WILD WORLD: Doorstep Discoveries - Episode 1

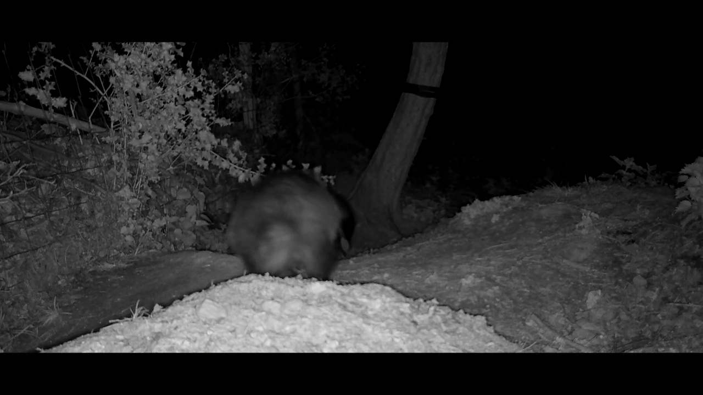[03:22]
now this is great because I've now got heaps of free time to enjoy watching them so
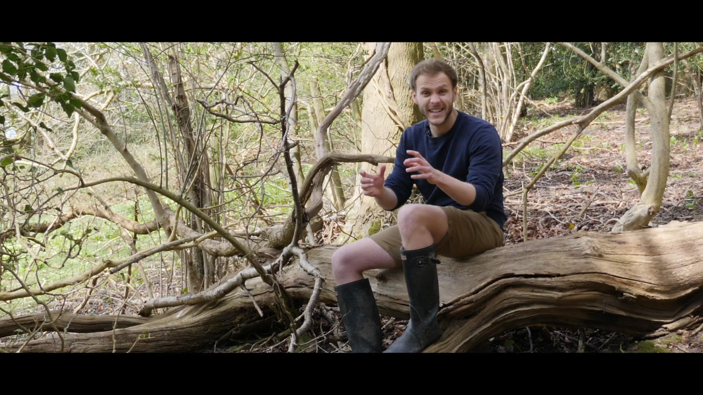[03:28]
since then I've had this entire area rigged and I've been keeping my eye on what they're getting up to and
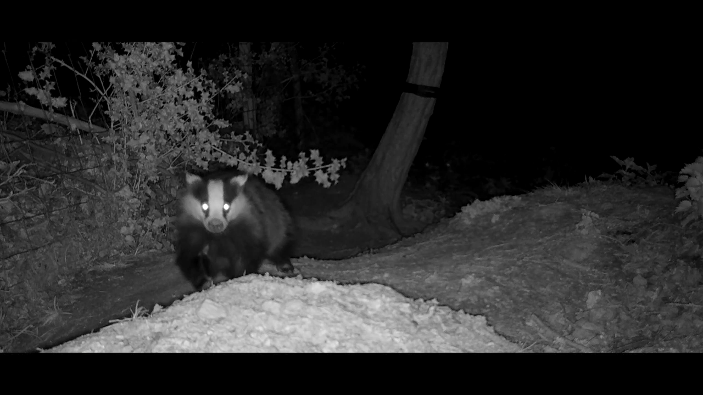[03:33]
they've been checking in on me as well I've already seen a little bit of den maintenance at the wood entrance and just some general hanging around and sniffing by the field entrances and over the next few weeks I'm gonna be moving my cameras around this area to try and see what else this lot are getting up to and above all just enjoy watching them on their own terms it's a time for a little bit of badger background badgers